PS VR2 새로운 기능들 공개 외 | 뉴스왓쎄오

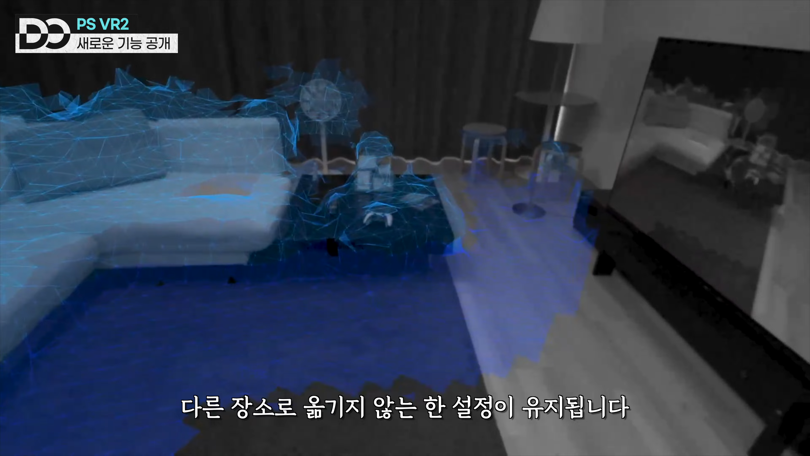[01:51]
지정하거나 확장할 수 있으며 지정한 경계에 가까워지면 경고를 받게 됩니다.